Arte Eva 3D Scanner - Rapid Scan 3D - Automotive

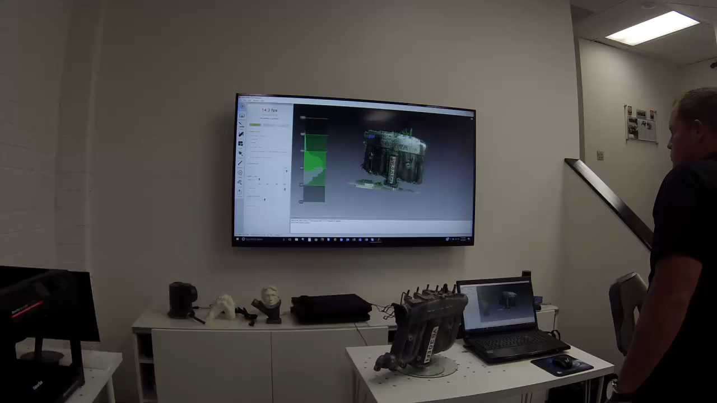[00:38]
So, let's take a look at the Artec 3D Scanner. I'm going to use the Artec 3D Scanner to scan a car manifold and showing how to create a 3D mesh from the data.
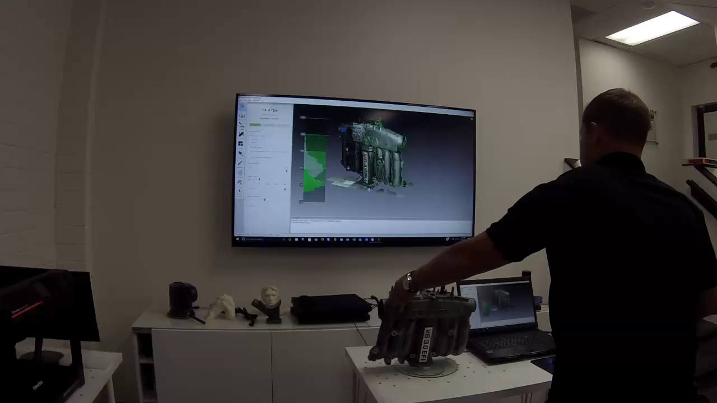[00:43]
So, let's take a look at the Artec
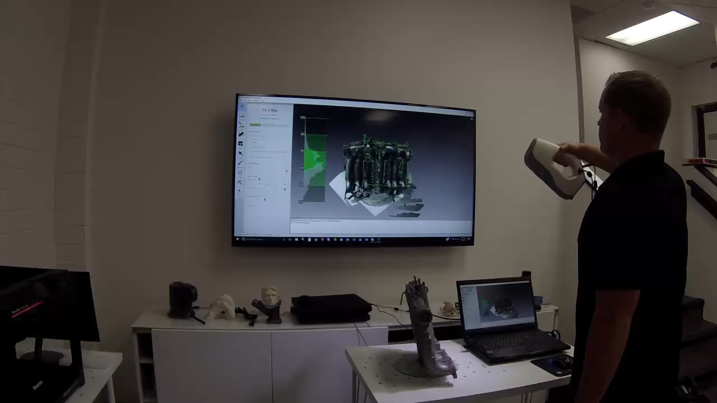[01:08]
Artec 3D Scanner to scan a car manifold and showing how to create a 3D mesh from the data. So, let's take a look at the Artec 3D. So, let's take a look at the Artec 3D. So, let's take a look at the Artec 3D.
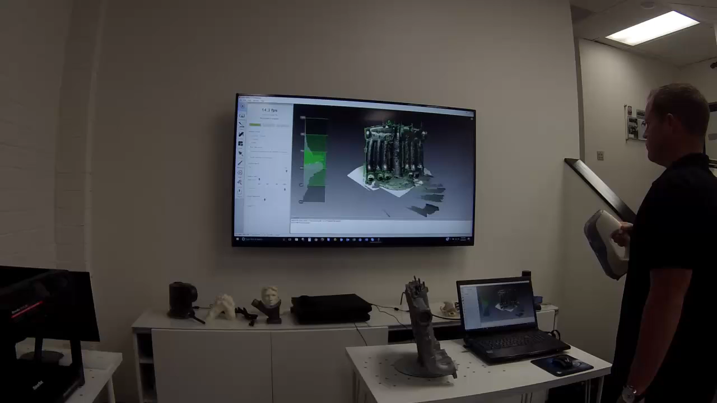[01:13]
So,
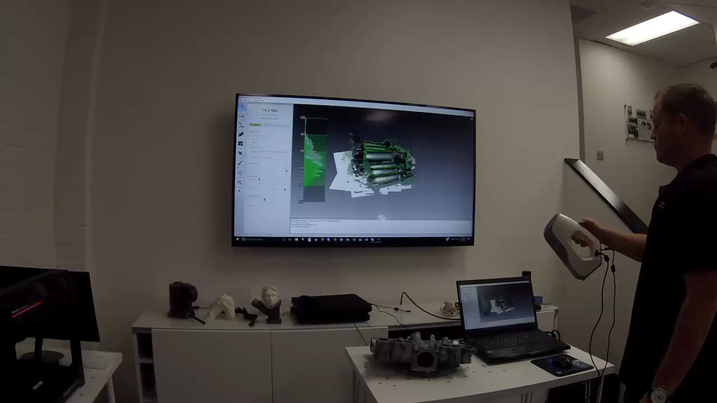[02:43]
Okay, so now we are in Artex Studio and we're looking at the scan data here.
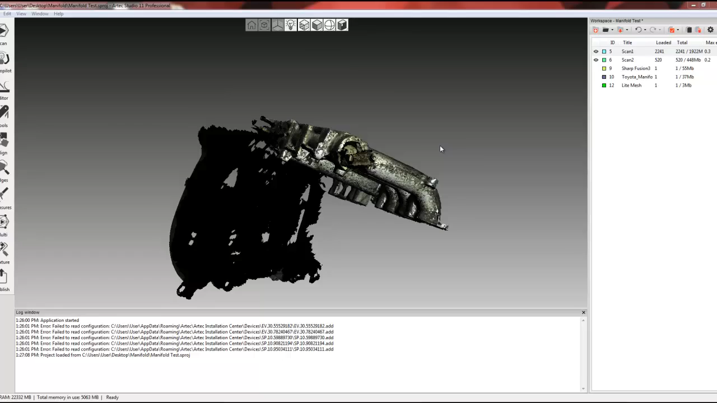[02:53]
And as you'll notice, there is going to be two scans.
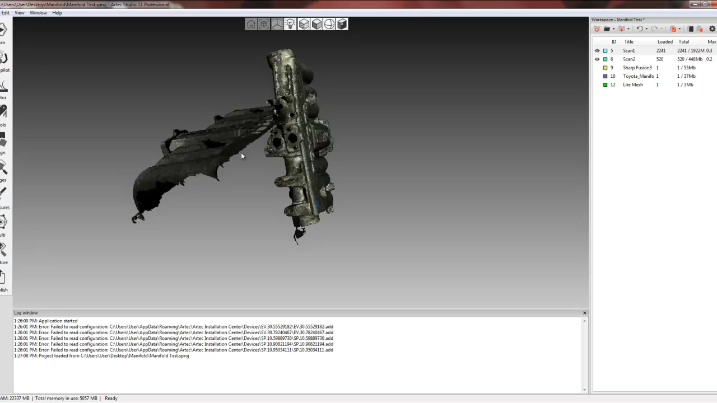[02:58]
They are not aligned to each other, identified as scan 1 and scan 2 here.
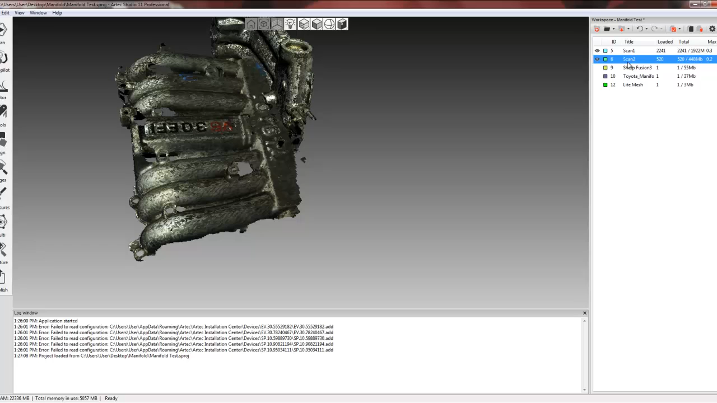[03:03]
If we turn off scan 2, we can see scan 1 that we collected.
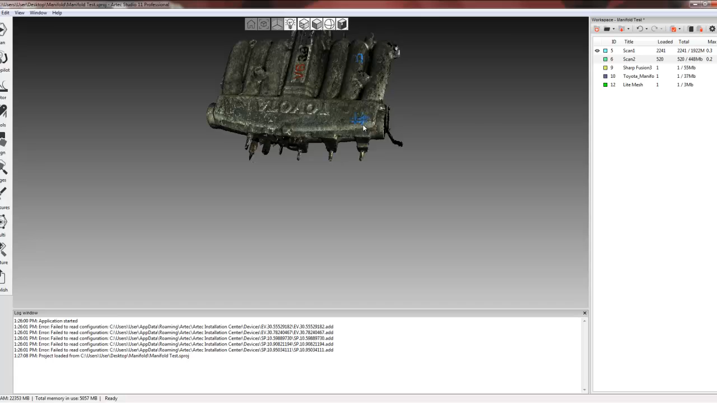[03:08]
And then if we look this way, we can see scan 2.
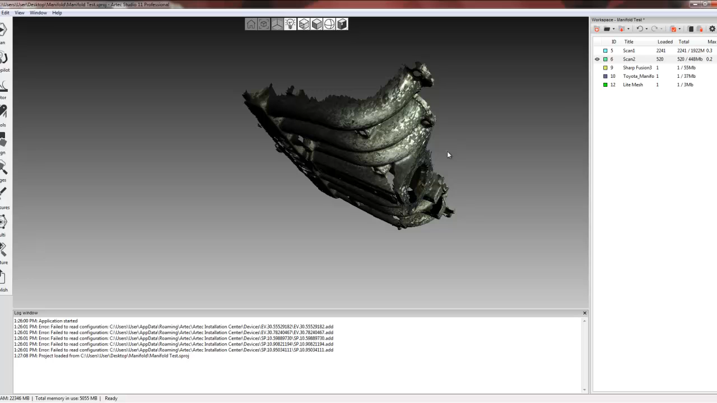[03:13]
So let me show you both of those. So the first thing we're going to go ahead and do is we're going to go ahead and run the fine registration. We can do that by texture and geometry or just by geometry. This part does have a lot of geometry on here. Not common geometry, not flat geometry, so we can go ahead and utilize this fine registration. And what fine registration does is it looks at each individual scan and does a best fit between all of the frames in each of the scans.
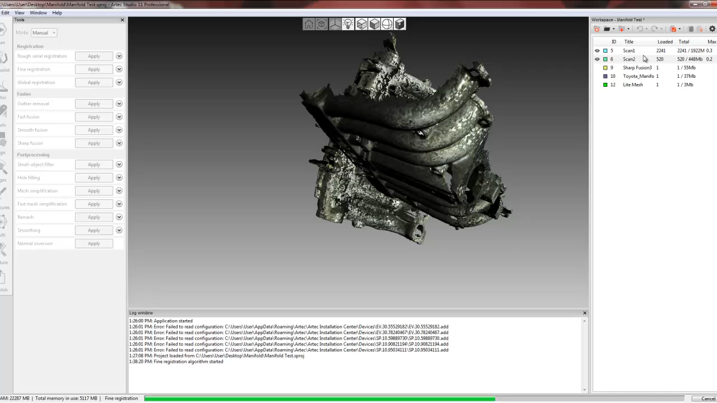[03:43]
Alright, so once that's done, I'll go ahead and align these two together.
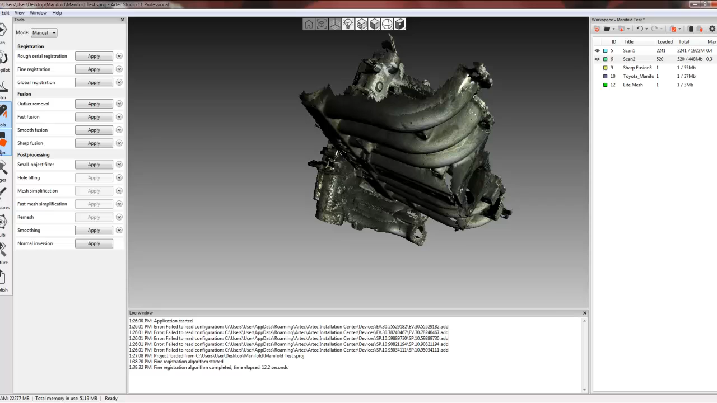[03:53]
So go ahead and go into our alignment process. You'll see here scan 1 is highlighted.
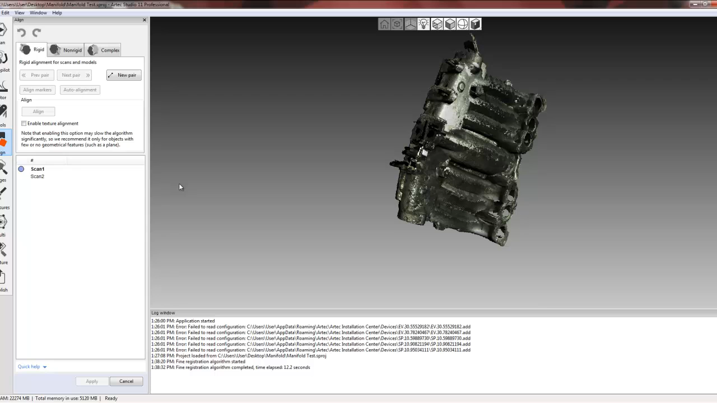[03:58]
So this is the scan we're going to go ahead and align scan 2 to.
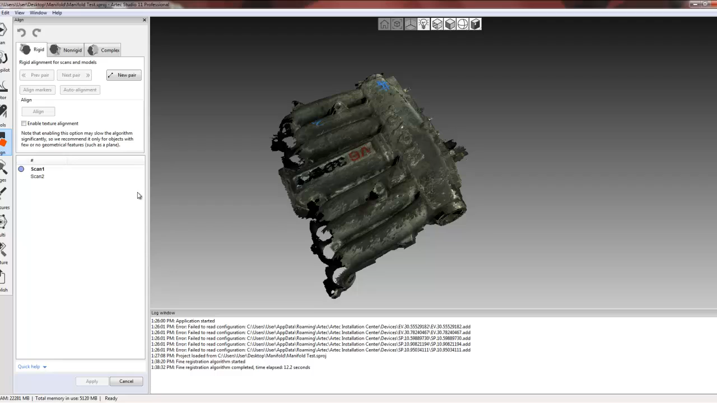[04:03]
So here I'm going to go ahead and just position scan 2 so that I can visually see that they're kind of in the same way.
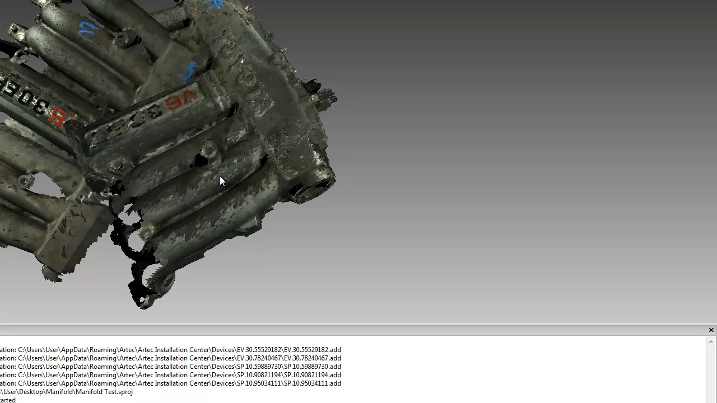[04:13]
Now we can utilize the auto align, which is a one hit button.
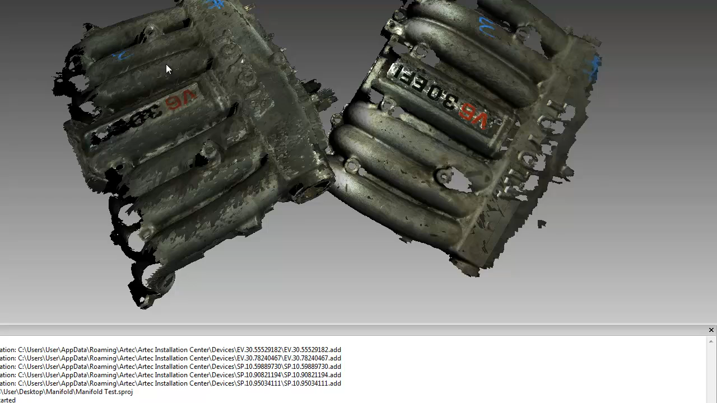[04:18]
Let the software do some alignment. Or we can go ahead and use the pinpoint alignment. And what we need to do is we're just going to go ahead and take some common points. And these are just common points to let the software do the alignment.
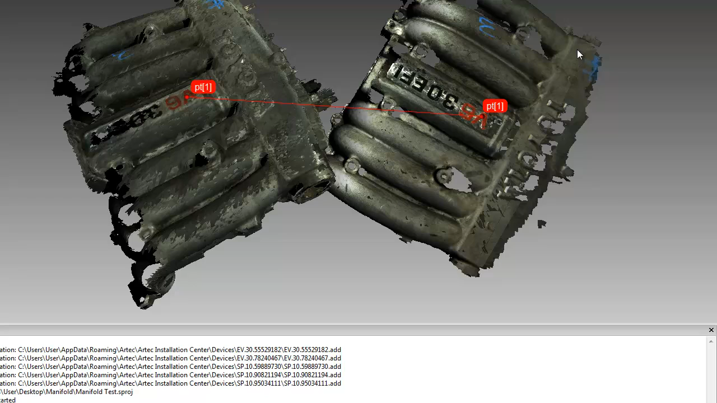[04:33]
Typically my suggestion is to do at least three points on different planes and let the software basically align here.
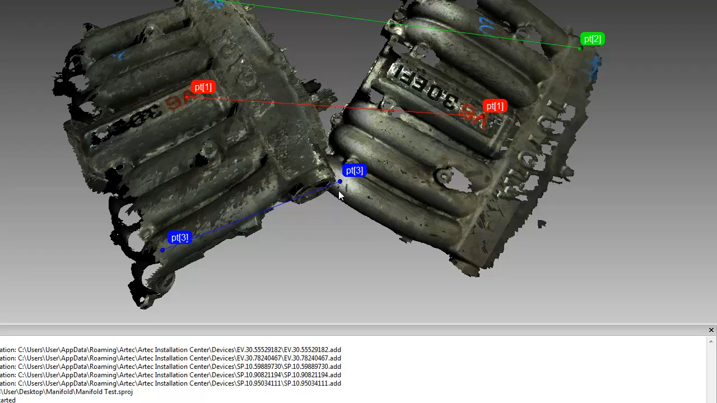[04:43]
So we'll go ahead and hit align markers. It's going to bring the points to where I put in. Not very good in regards to where I picked.
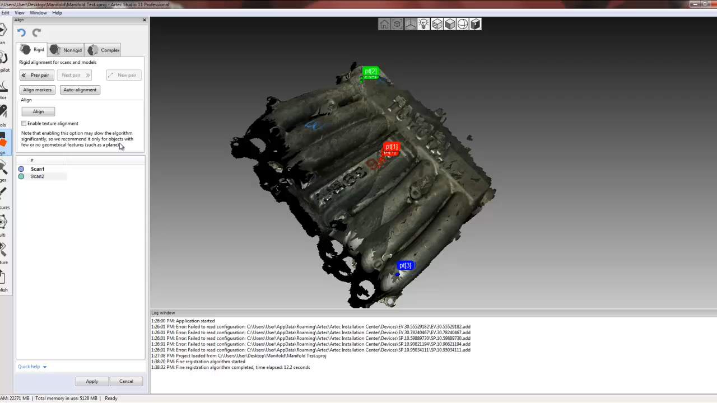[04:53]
But I'll just hit align and let the software snap it into place. It is very good.
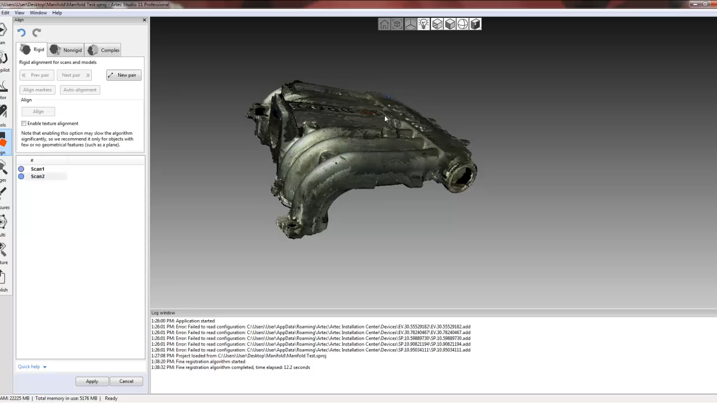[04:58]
The software is very smart when it's looking at this in geometry to align the two scans together. Now if our part was more organic, more flat, we have the ability to enable texture alignment, which is right here.
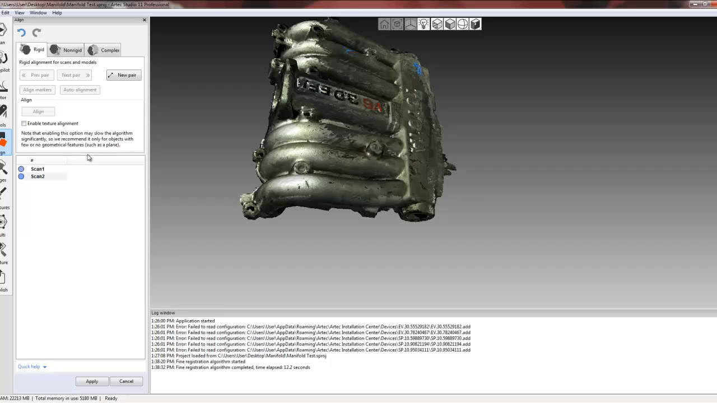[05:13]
And there is a warning here that just states that any time we use texture algorithm or alignment, it might take a little bit longer. But this part, no problem.
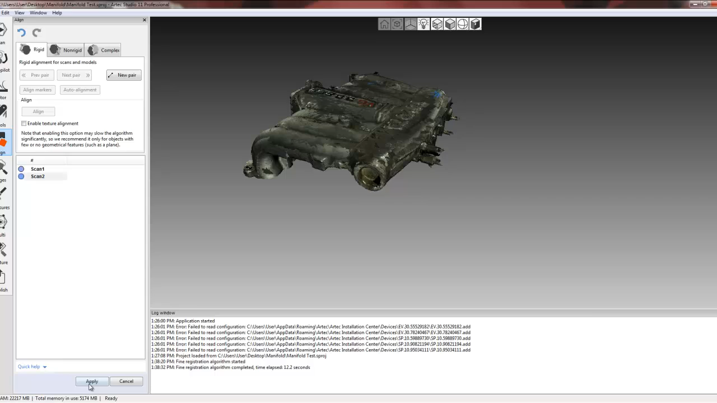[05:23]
We'll just hit apply. And now that these scans are, let's say, aligned, I'm going to go ahead and do one more registration. So we did the fine registration, which looks at the scans individually and does the best fit. Now I'm going to use global registration.
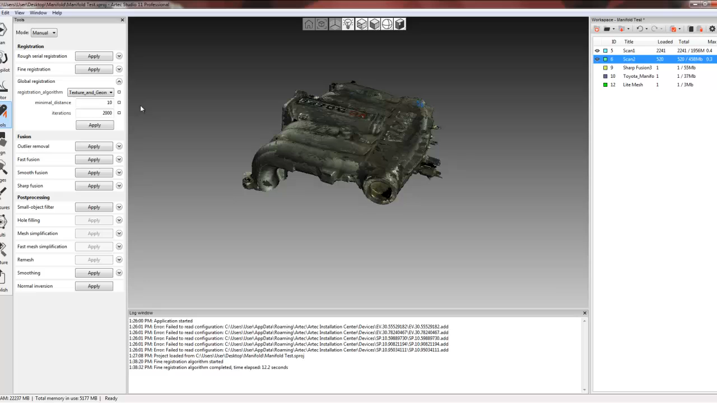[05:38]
Make sure that this has just a geometry and I'll hit apply. Now it's looking at scan one in the 2241 frames and scan two in the 520 frames.